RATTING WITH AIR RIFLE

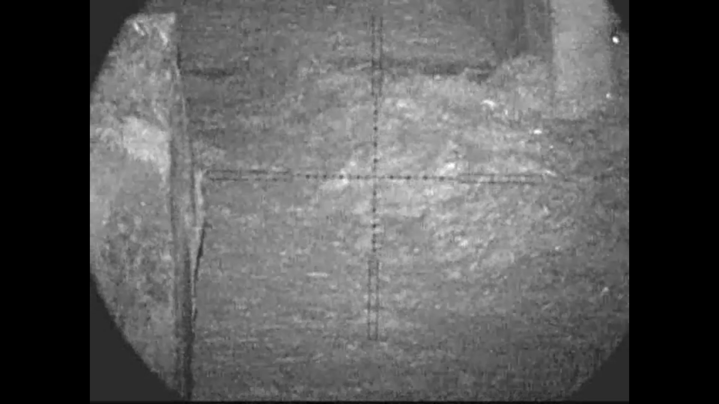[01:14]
If that rat comes out, away from that cow...
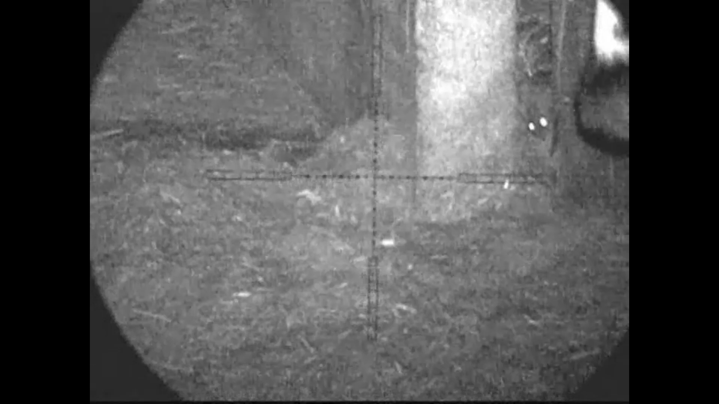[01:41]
C'mon cow, bugger off! Oh, it focks off at the same time as a rat.
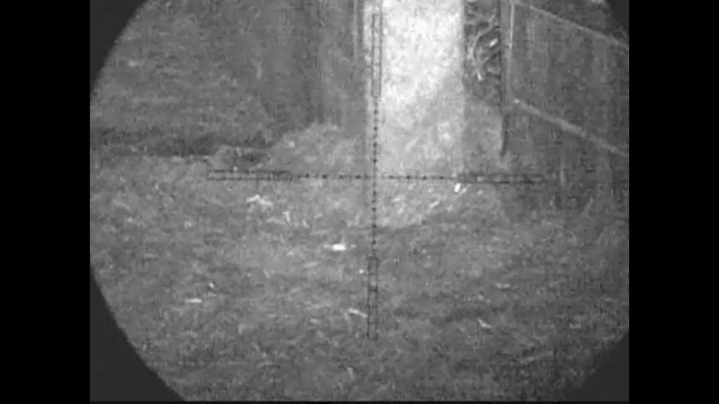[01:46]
Wait for that cow to move.
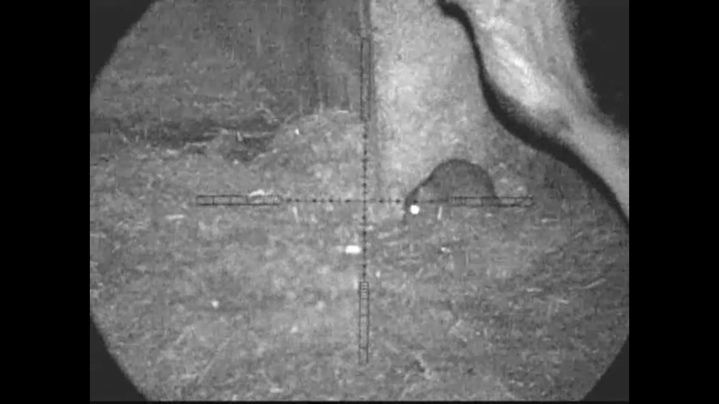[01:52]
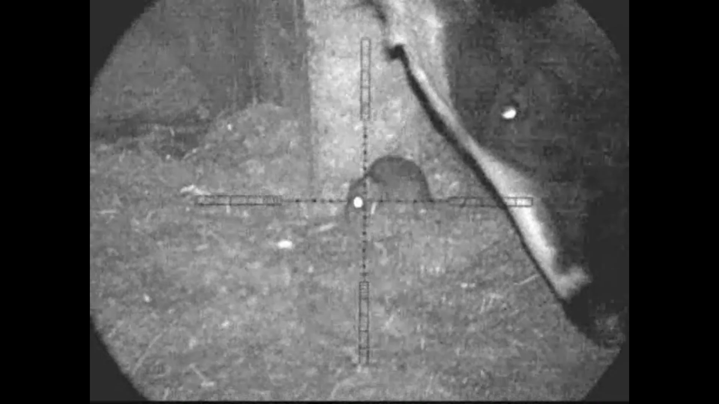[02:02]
There's no shot there at the moment.
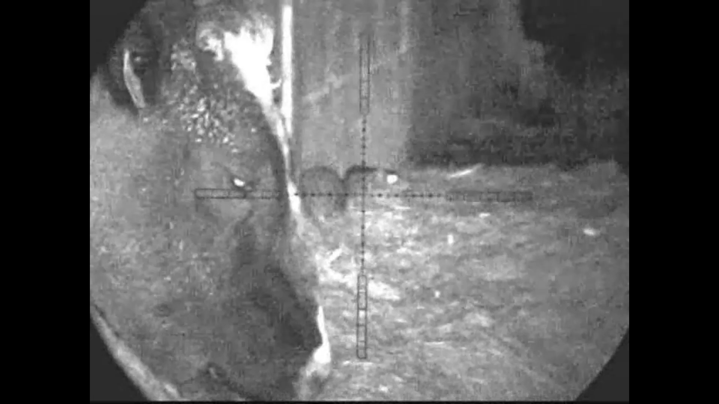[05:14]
OK, get in the middle, you bastards.
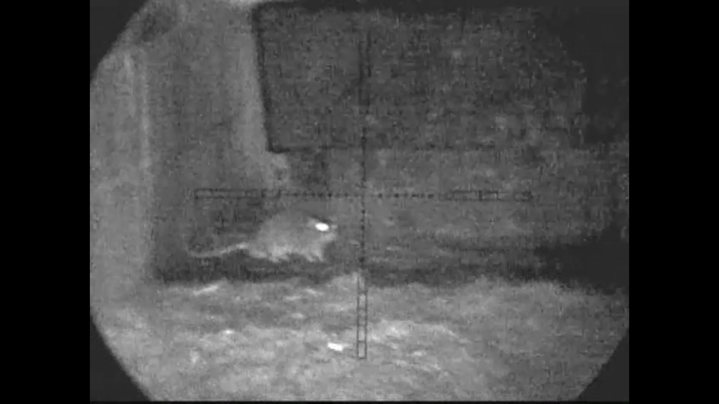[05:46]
There's a water trough there, so I can't shoot that rat. If it goes through, it'll hit the trough.
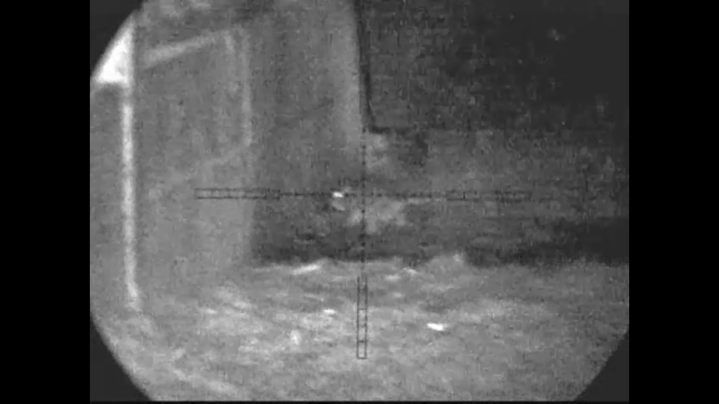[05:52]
It's alright there.
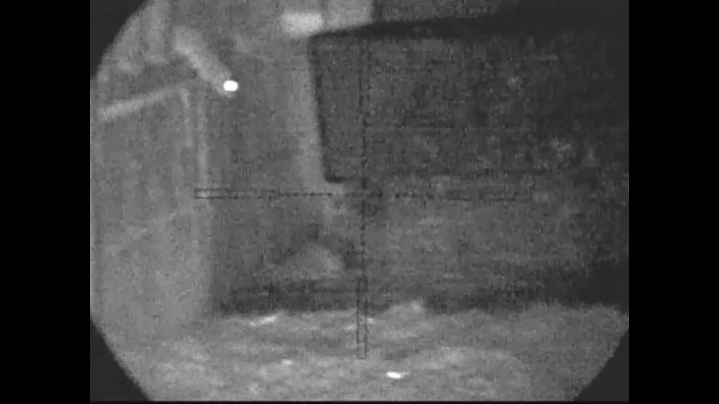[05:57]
So his mate jumps down to join the party.
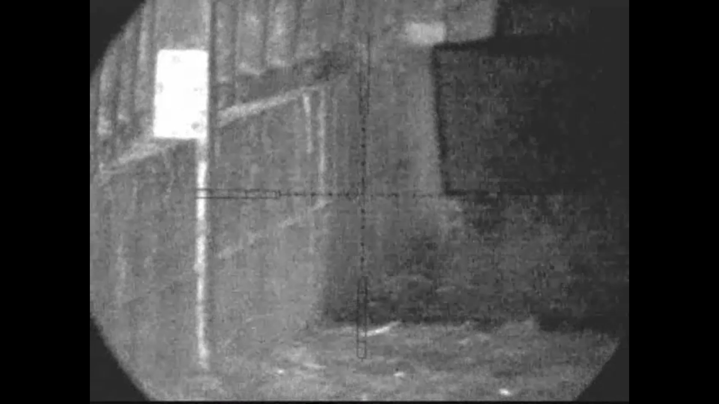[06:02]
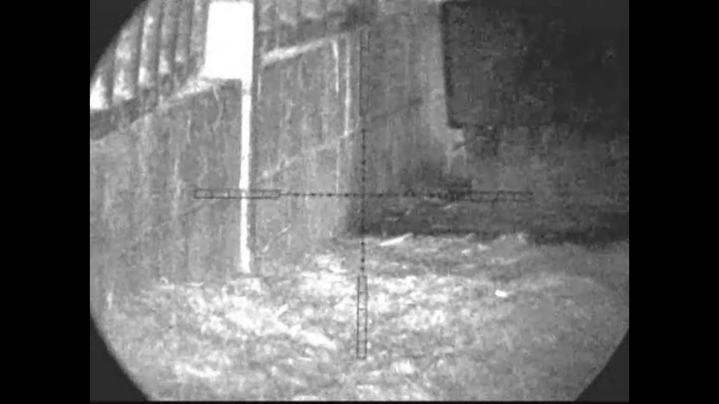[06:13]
Another one here. Somewhere. That one going to jump off the wall there.
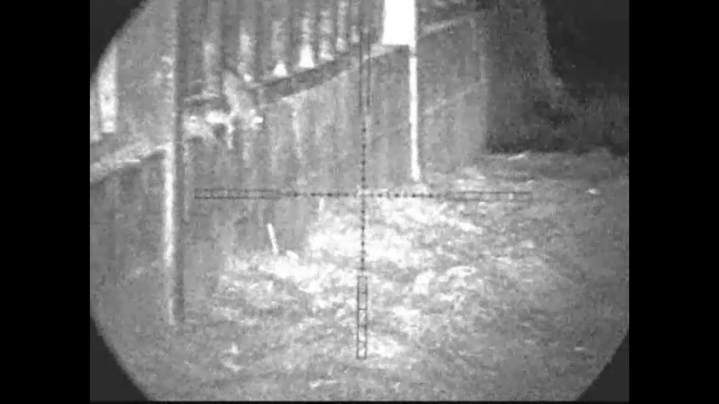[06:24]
If it jumps down, I can take that.
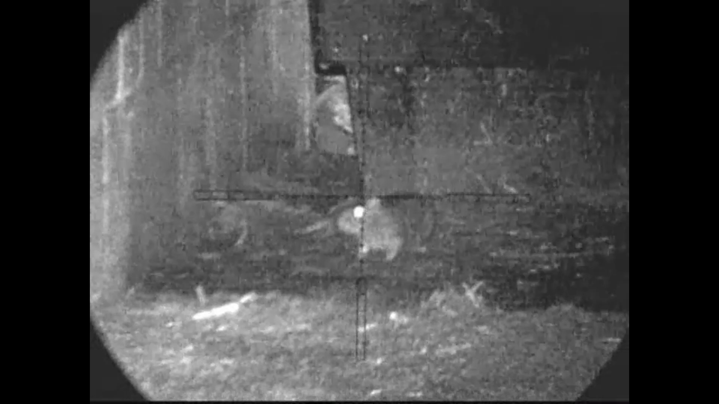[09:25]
Now you've got to move away from that plastic water trough.
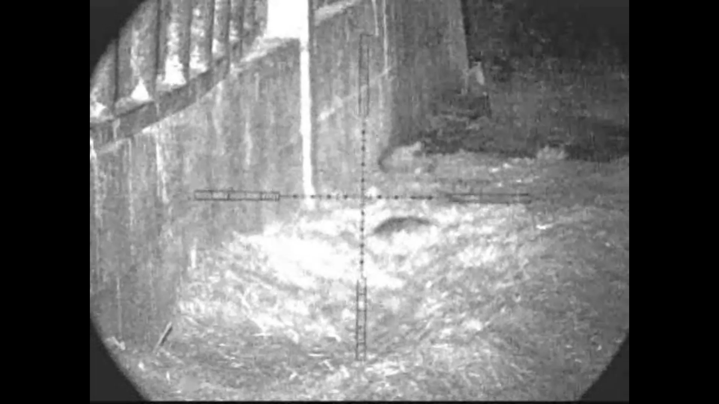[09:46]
There you go, join the party.
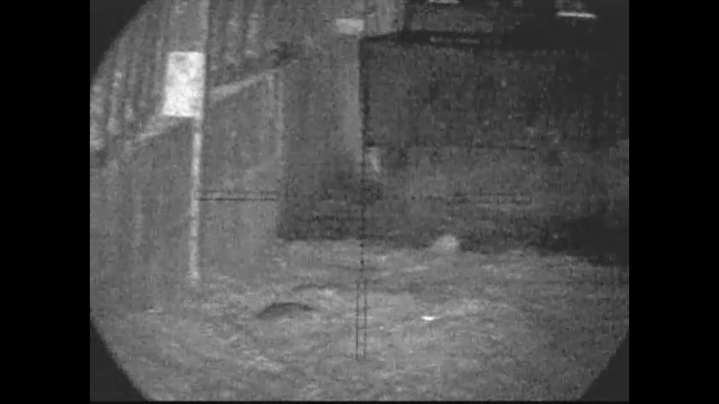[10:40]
See if any more want to join the party.
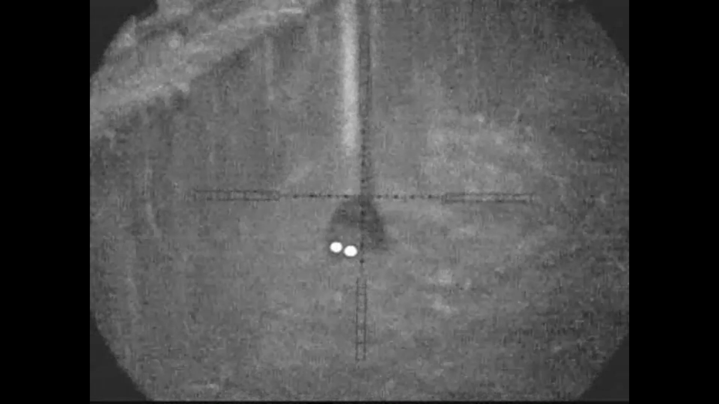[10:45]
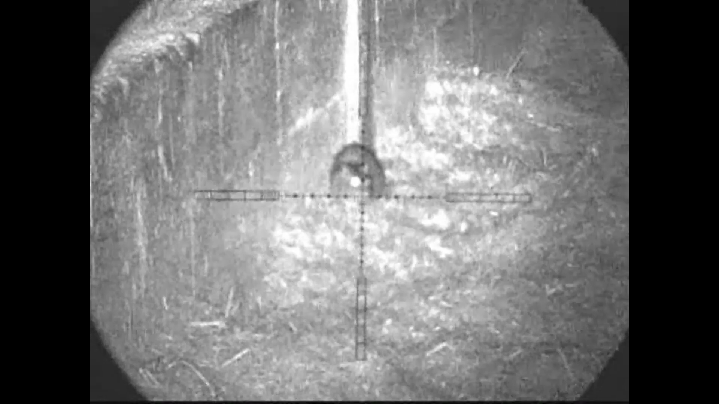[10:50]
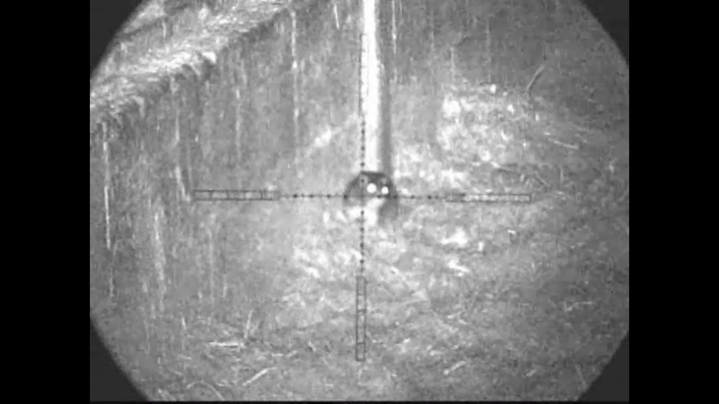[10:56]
Ah, I'm out of pellets, I wonder if he'll stay there while I change the mag.
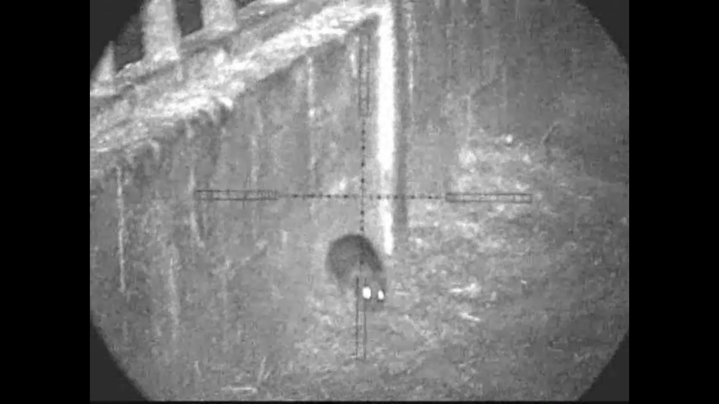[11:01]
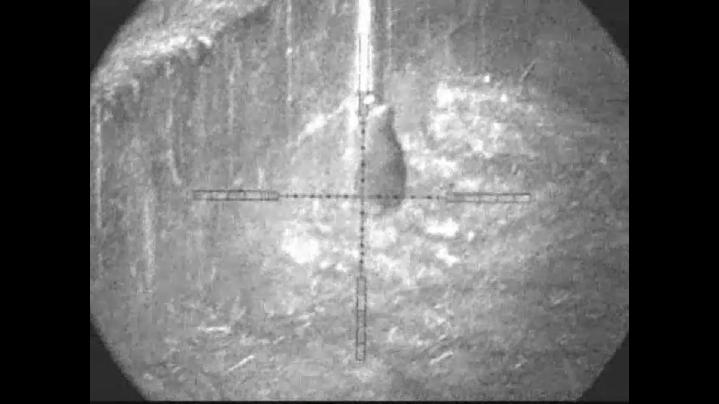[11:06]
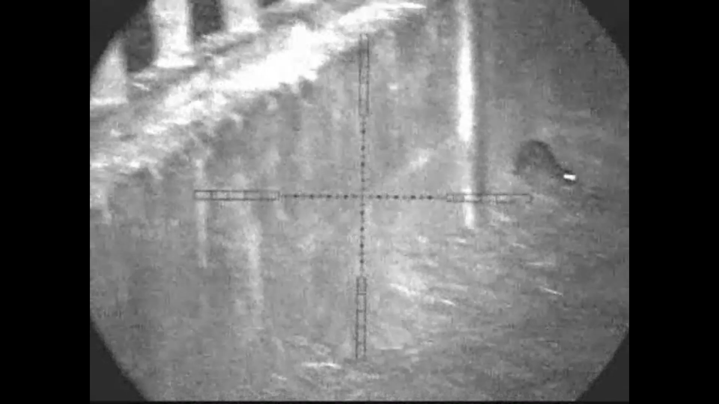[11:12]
Well he's still there, he's just behind that lump of silage.
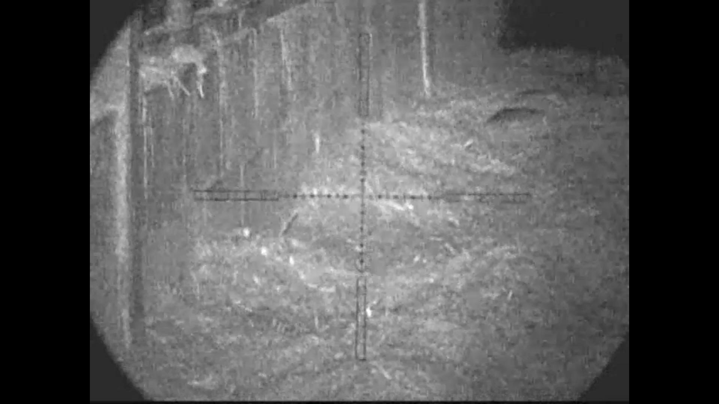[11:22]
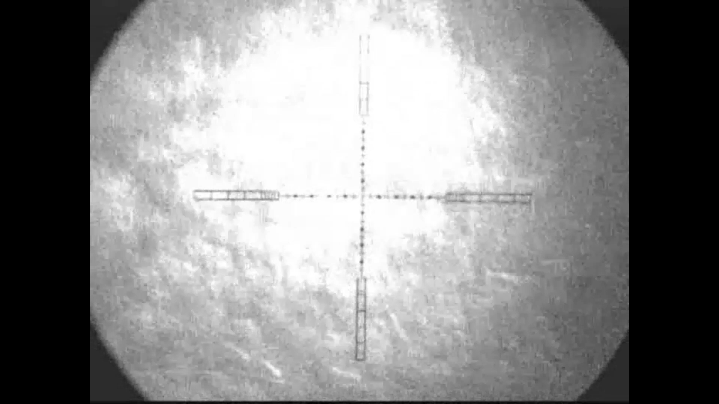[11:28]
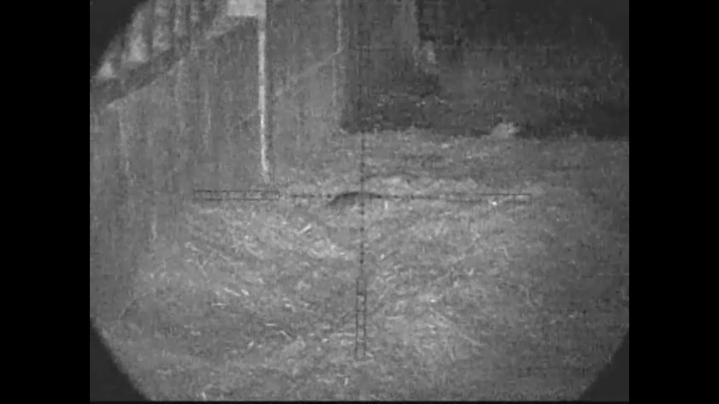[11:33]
I don't know if that's him or that's a dead one.